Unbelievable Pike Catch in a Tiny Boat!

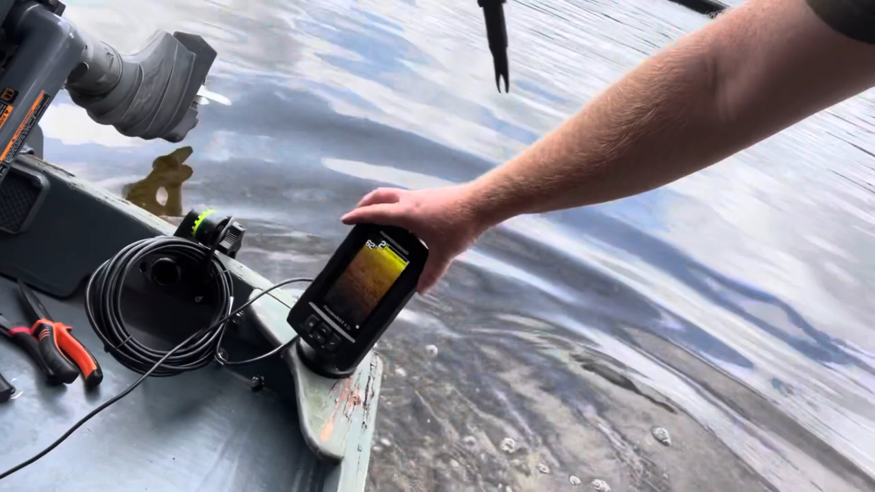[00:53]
that just it's ready to fall off so I might just stick that in the corner or